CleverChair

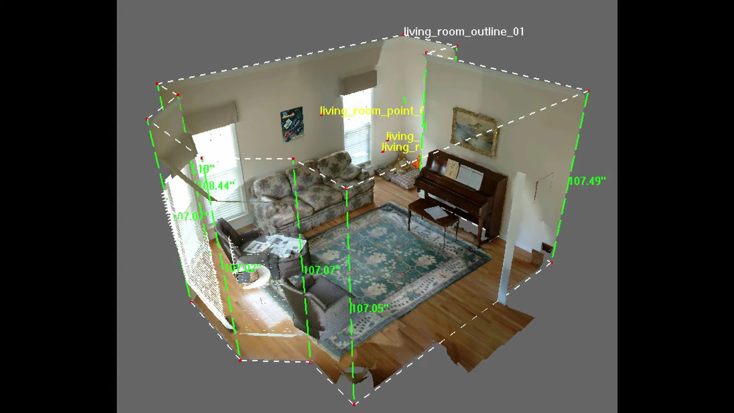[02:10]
This is similar to technology that is currently used in virtual reality headsets and is easily applied to our autopilot wheelchair system.